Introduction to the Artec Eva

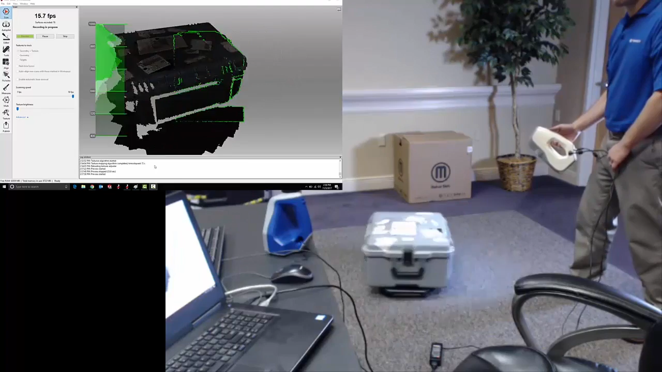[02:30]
So in preview mode, I'll find my distance and then start scanning. That was a little fast, but pretty good.
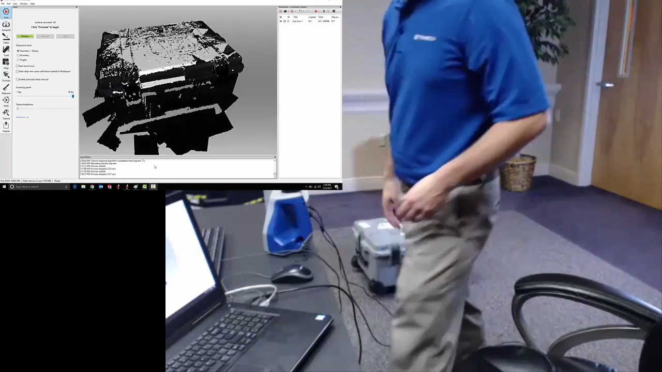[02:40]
We've got a good set of data. It looks a little bit rough right now because we're only looking at the raw data. Now, if I expand this out, we'll see what the scanner was actually picking up.
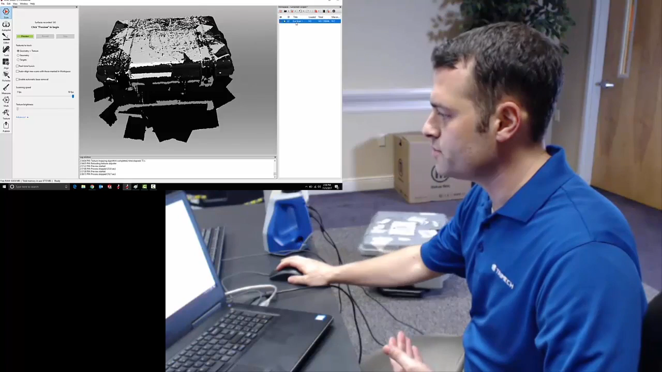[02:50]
As I was scanning, each frame had to be registered to the one next to it. And during the scanning, Artec Studio is only running what we call rough registration.
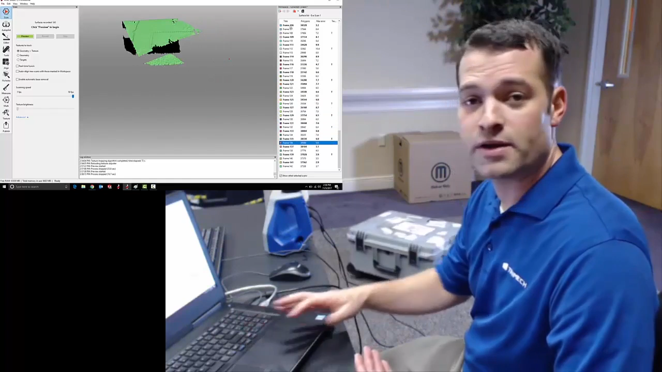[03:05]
That's a fairly low resolution version of the registration algorithm.
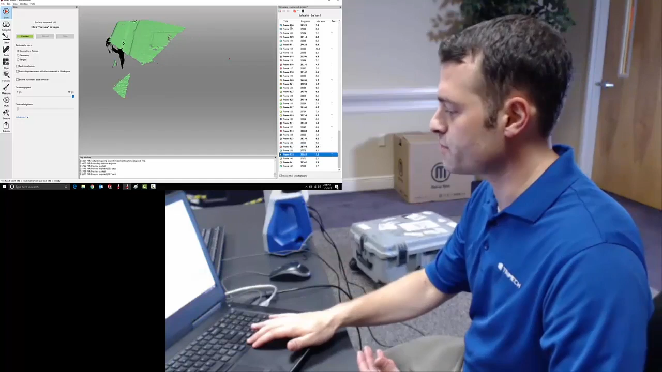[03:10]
And it's only as fast as it needs to be so that the computer can keep up as I'm scanning and I can get that visual feedback on my monitor.
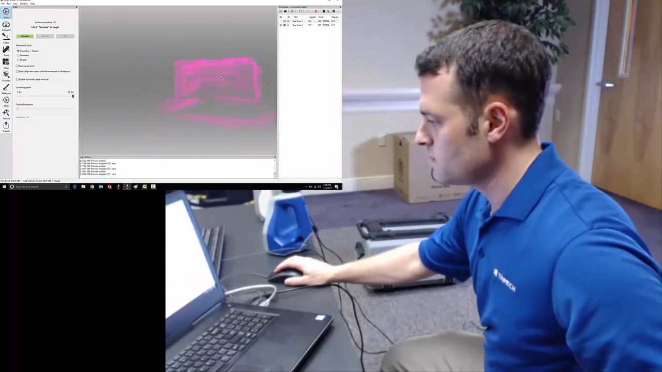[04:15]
That one looks pretty good as well.
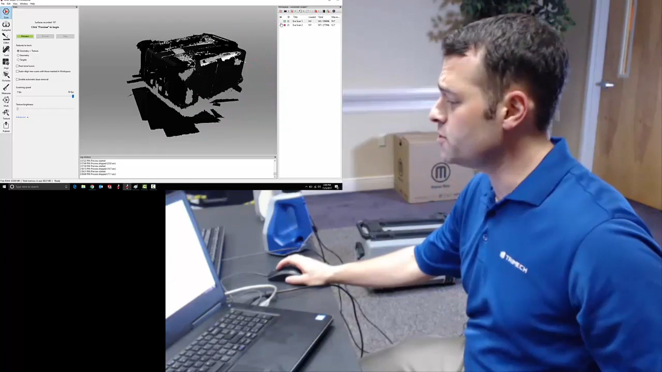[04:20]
Might be missing a few areas that would warrant going back and taking an additional scan from a third angle.
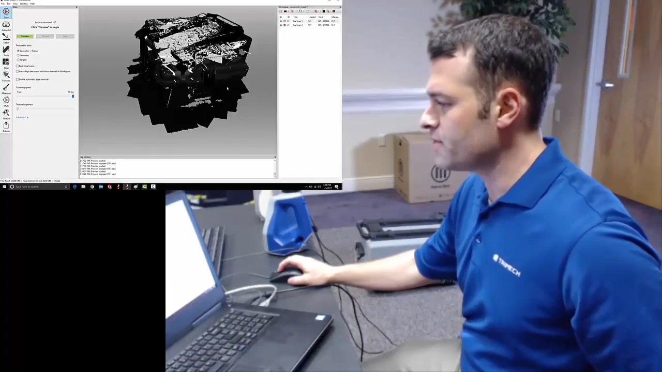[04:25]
But for now, this should be good. As soon as I exit the scan window, Artec Studio is going to run find registration.
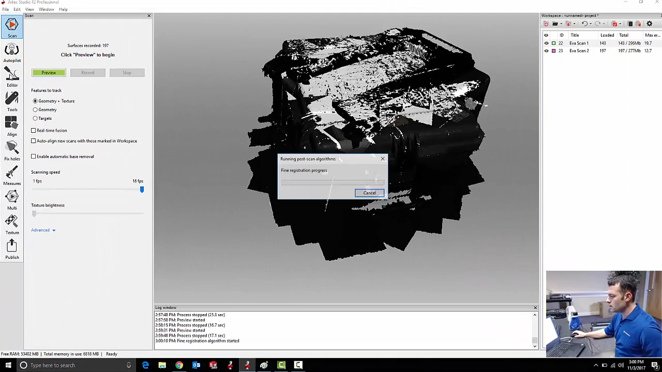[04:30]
That's the middle of the three registration processes that it's going to run
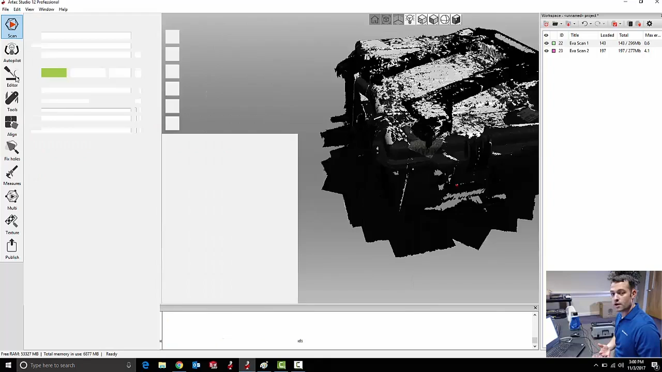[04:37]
to more accurately fit all of that scan data together in space.
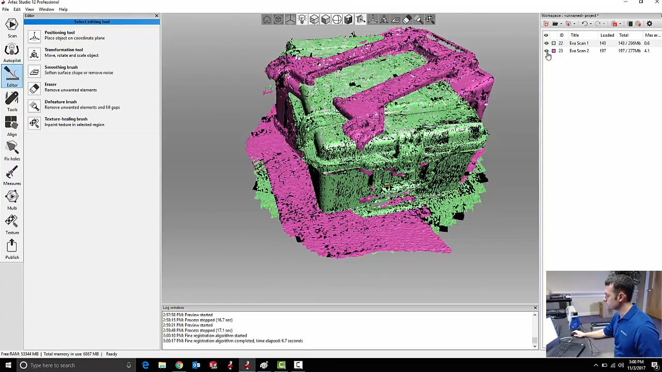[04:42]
I've got a little bit of data that I don't want from other things in the room. In this case, the floor. So I'm going to use my eraser tools to get rid of that data.
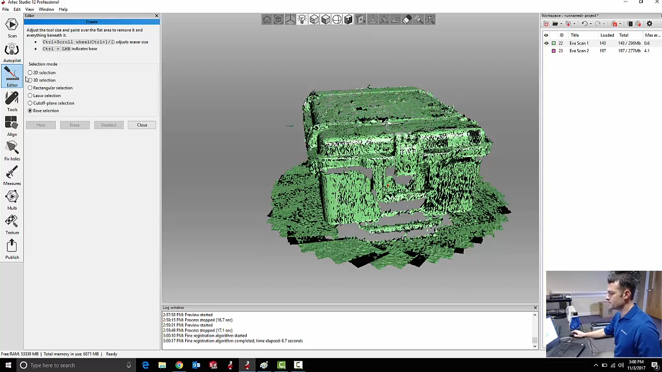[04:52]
I've got a number of different selection tools that I can use.
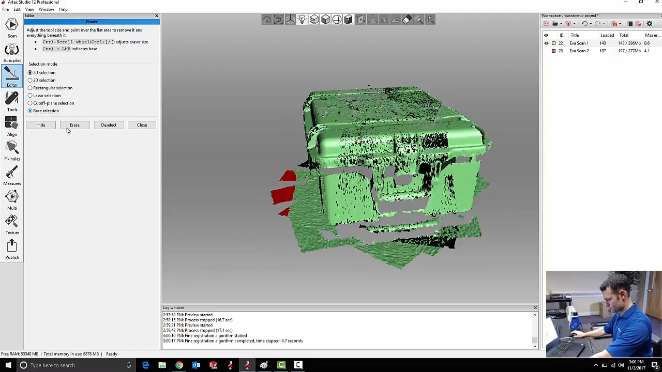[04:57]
But I like to use the base selection.
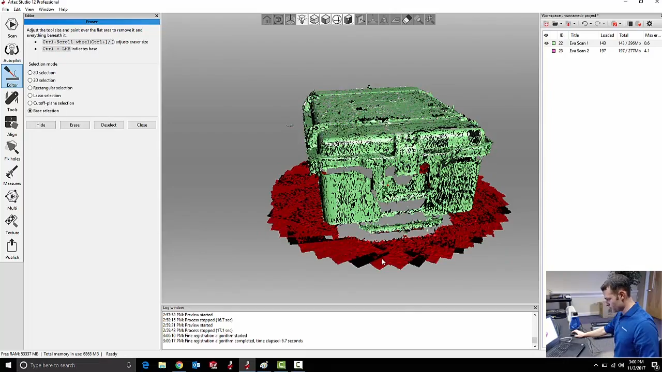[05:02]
Which is going to intelligently look for what it thinks to be the ground plane of my scan data.
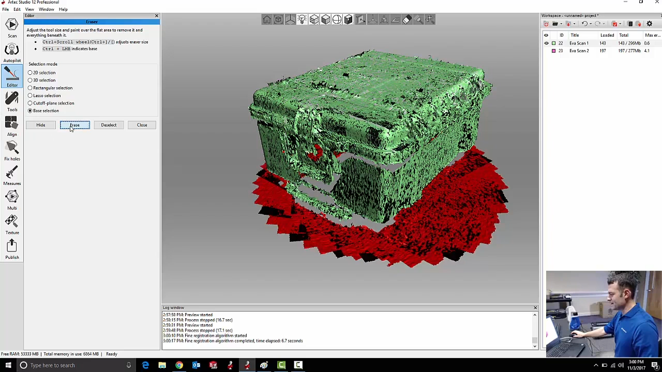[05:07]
And select it all at once so that I can just erase it very easily.
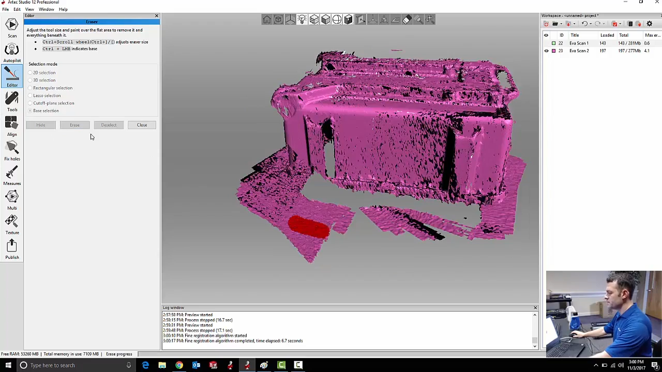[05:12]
That looks good.
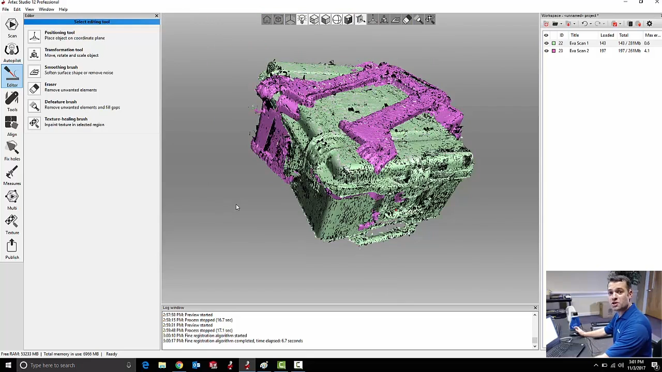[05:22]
Now I need to align these two scans to each other in space.
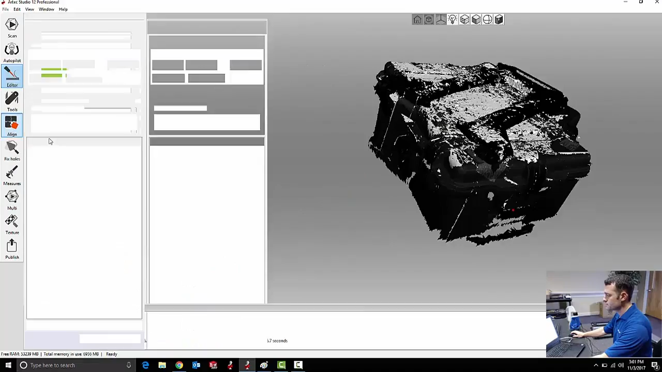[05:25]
My align tool works fairly simply.
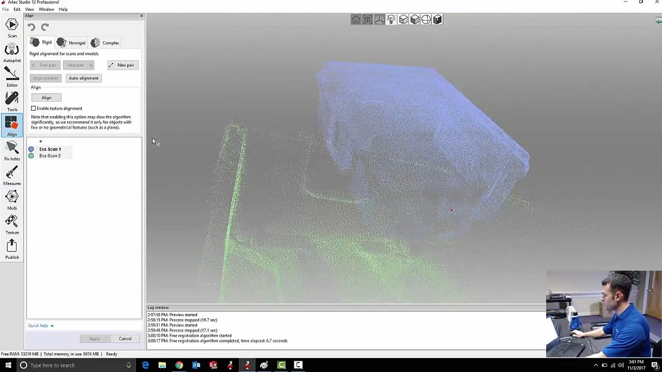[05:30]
It does have an automatic alignment that it can sometimes do. But in this case, I'll show you the manual method.
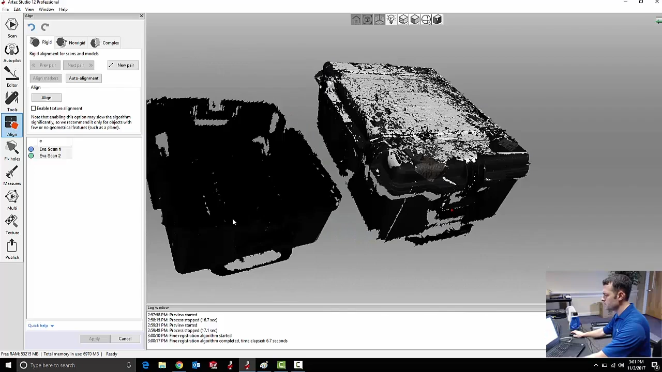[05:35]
All I'm going to do is
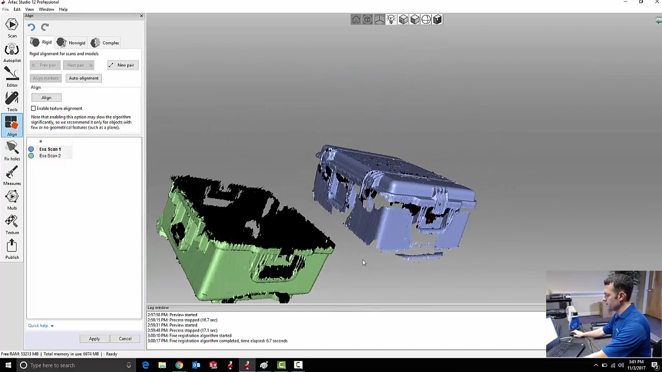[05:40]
pick out a few common points between the two scans to help guide this alignment process.
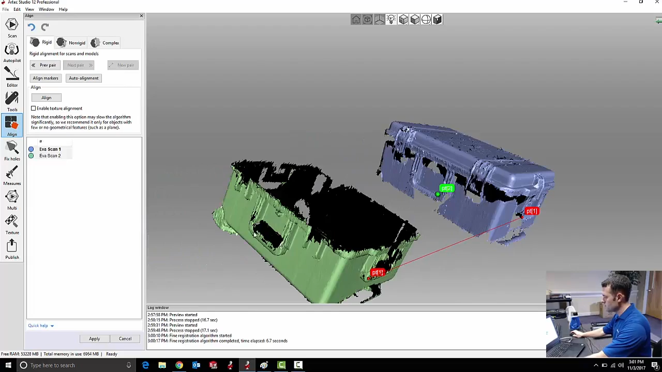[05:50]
I don't have to be perfect here because Artec Studio is going to use those points only to get the two scans close to each other.